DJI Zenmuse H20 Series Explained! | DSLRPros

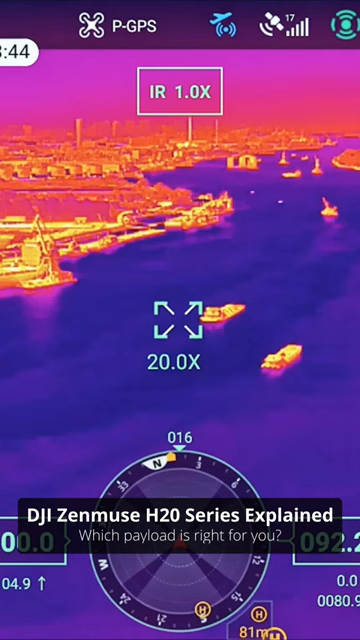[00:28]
The H20T added a 640x5 512 radiometric thermal camera, making it a real powerhouse of a payload.